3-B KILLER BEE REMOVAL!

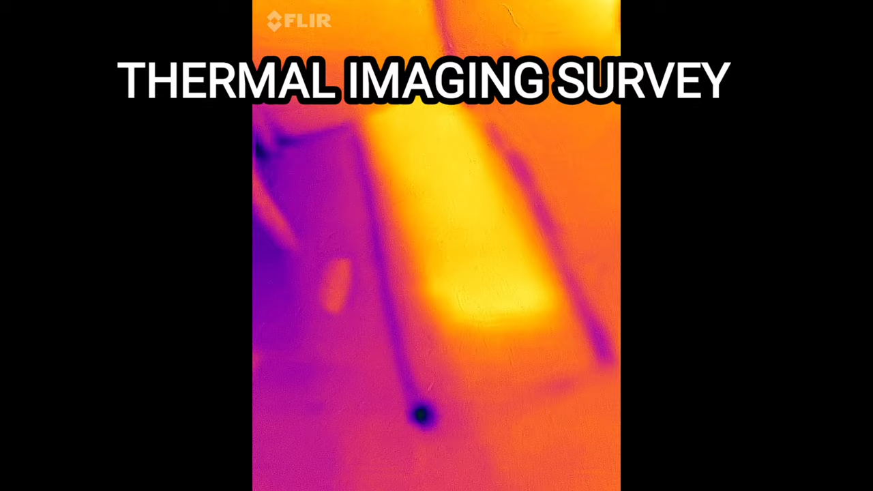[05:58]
Can you see that? Mm-hmm. Now let's go over here to hive number three and see how, if we can even see where it is.
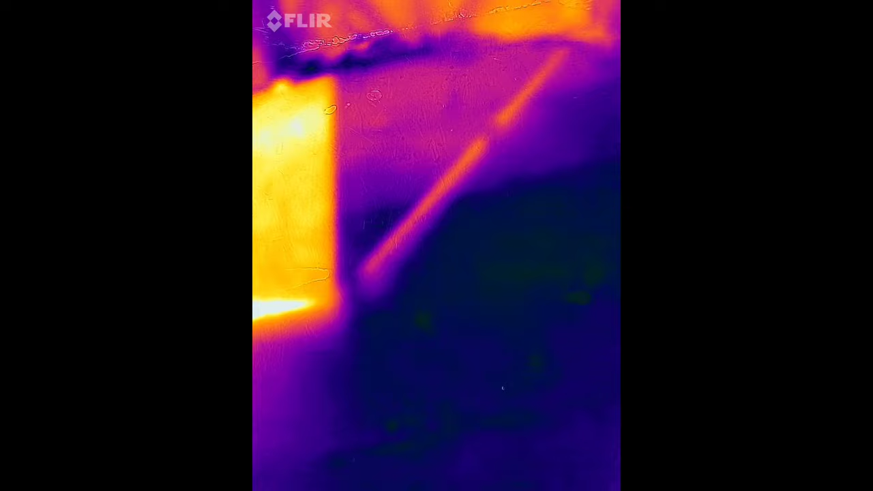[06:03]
Well, that's interesting. I don't see a glow, do you? No. I don't understand, because there definitely is one.
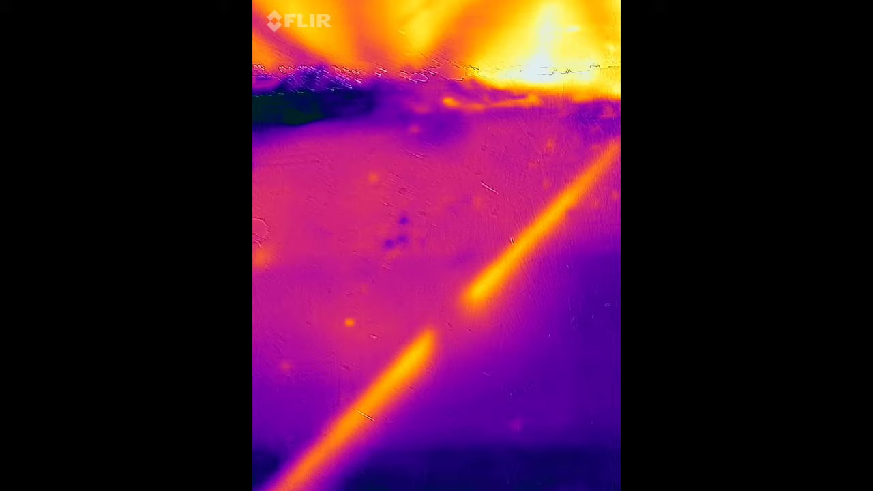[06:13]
What's that? All right. One, two, three.